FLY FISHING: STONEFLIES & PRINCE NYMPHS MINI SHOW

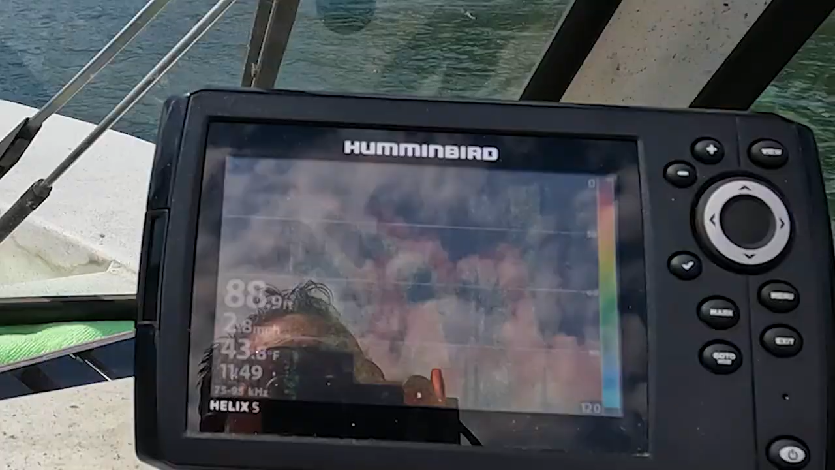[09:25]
On screen: water 43.8°F
I like to move along and see fish there. Like, you like to see them.
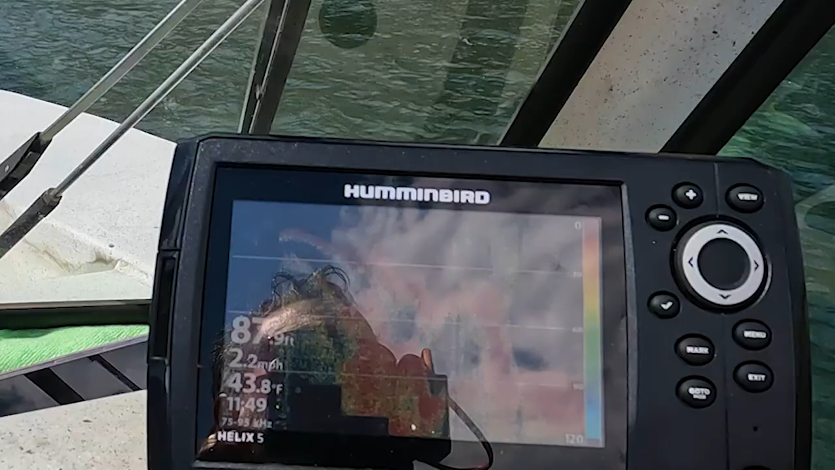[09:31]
On screen: water 43.8°F, speed 2.2 mph
A lot of times you'll see them at 18 feet, 20 feet, you know, maybe as high as 12 feet.
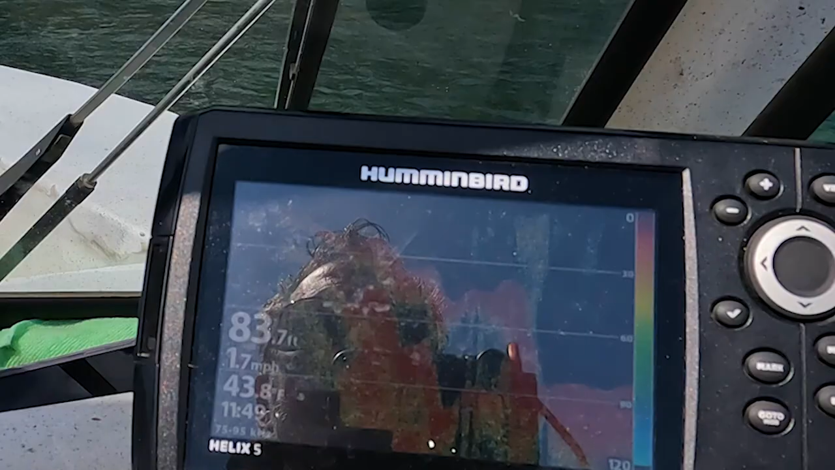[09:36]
Not many, but just the odd big one. Then you know the fish are up in the hole.
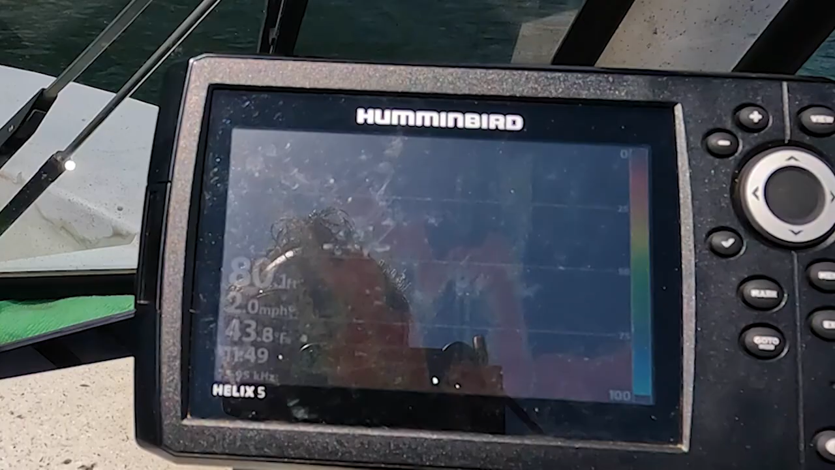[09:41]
On screen: water 43.8°F, speed 2.0 mph
Because this hole is, you know, right now we're at 80 feet. And if they're not up in this hole, then they're not here.
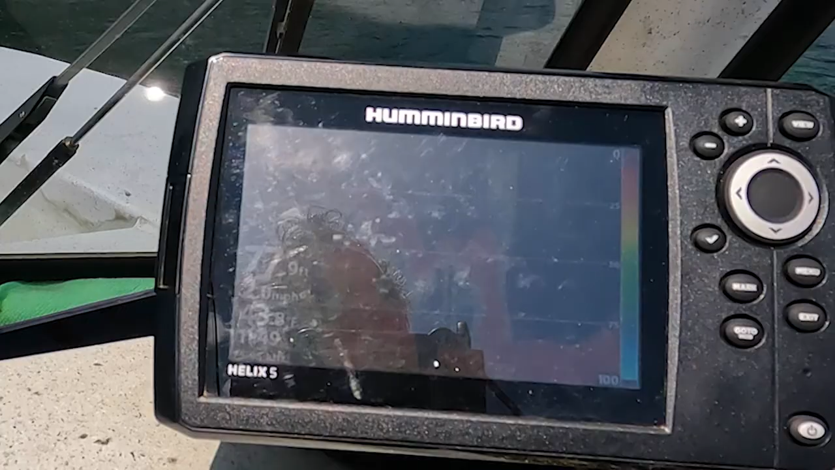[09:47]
You just won't get them. Oh, what happened there? Oh, you put it on there to test. And yeah, all of a sudden, and we weren't even in the current yet.